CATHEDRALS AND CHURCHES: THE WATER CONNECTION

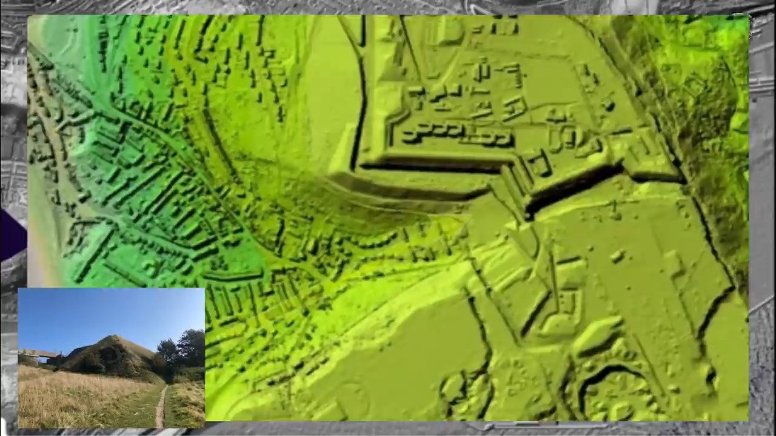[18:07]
and well well well what do we see huh what you see precision in the starfall absolute
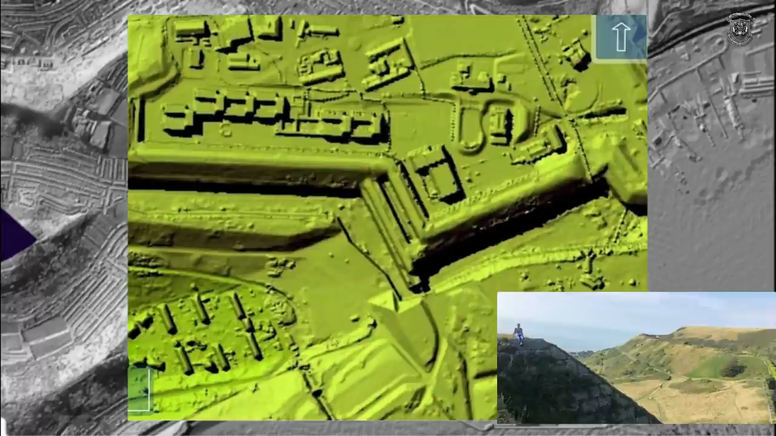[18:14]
precision look at that look at that look astro you did this with no lasers no aerial view like how are you going to do that like you have to be at least a kilometer in the sky to look down on this because it's huge you can also see what bits were the quarries you can see what bits are not quarries so
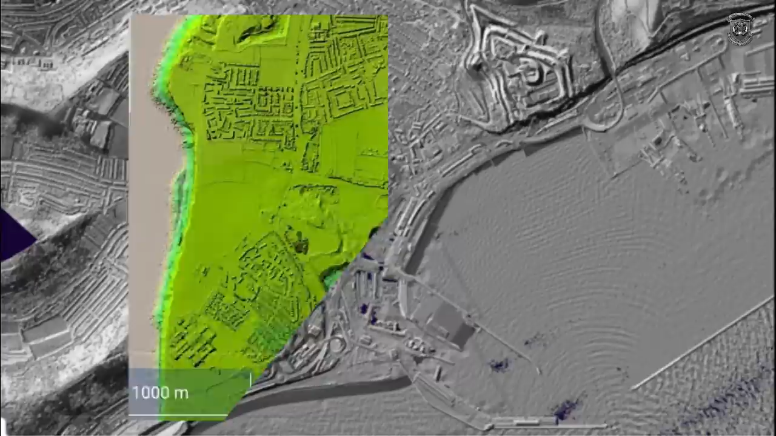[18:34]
we were just getting told porky is left right
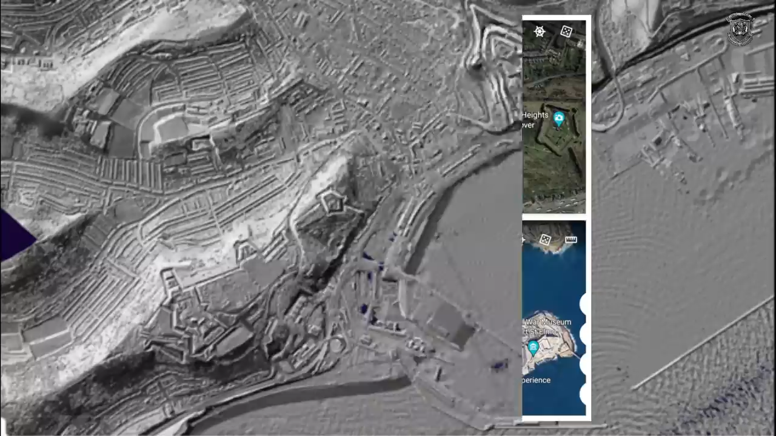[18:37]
and center and another thing that i've come across dover starfall is identical to the one in valetta and floriana identical you